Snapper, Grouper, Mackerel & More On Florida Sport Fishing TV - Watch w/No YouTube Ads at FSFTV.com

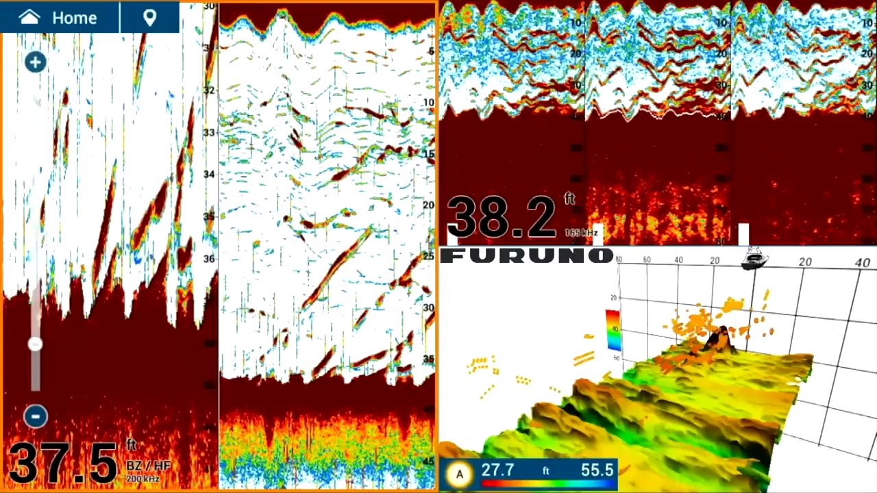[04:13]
Doesn't need to be a big spot to hold fish, I'll tell you that. Quite a bit of life on it, so I'm pretty excited seeing what I see, at least.
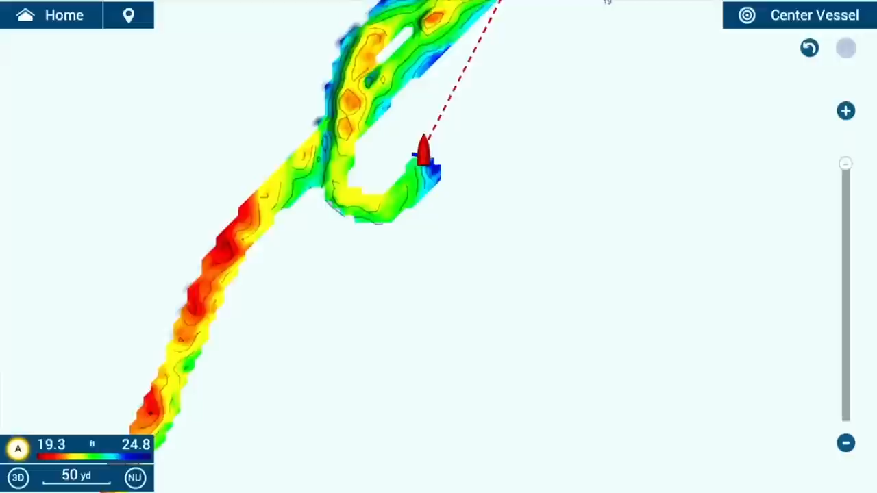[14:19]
And we're raising the bar again with Navnet TZ Touch 3's new PVG and Fish It Drift It technologies.
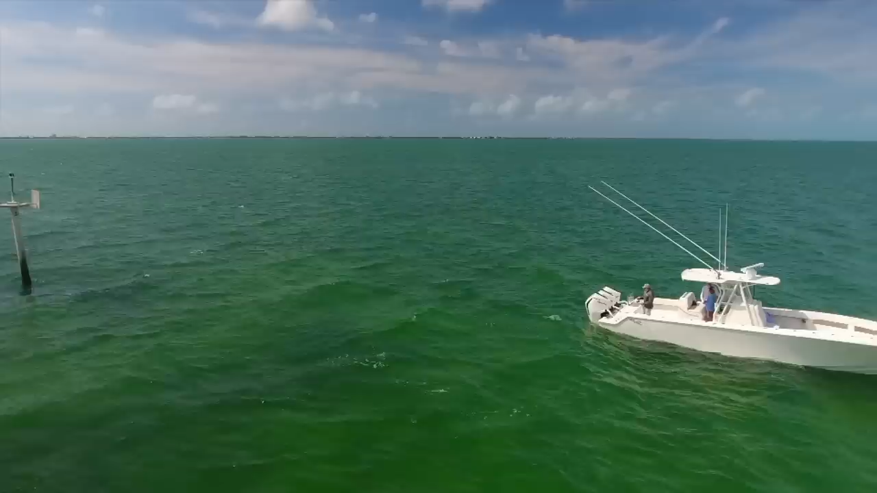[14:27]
Perform accurate drifts the first time, every time. Be the one everyone follows.
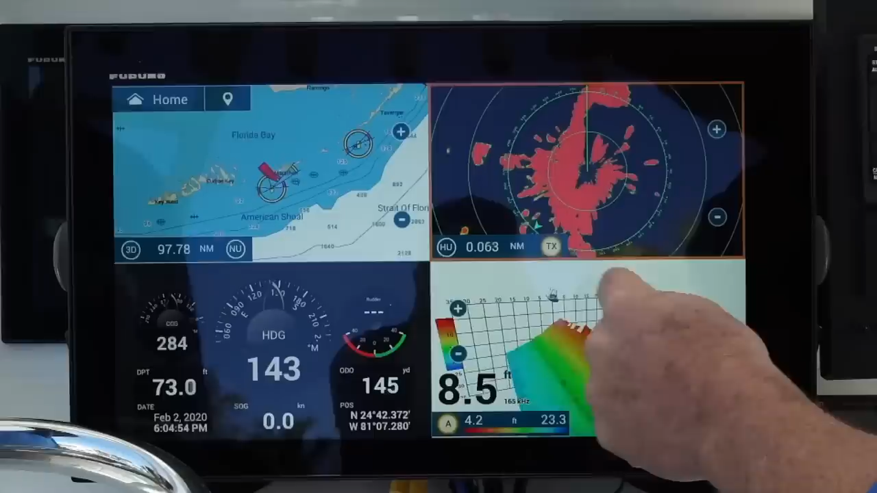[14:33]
When you're serious about fishing, lead the way and get serious with Furuno.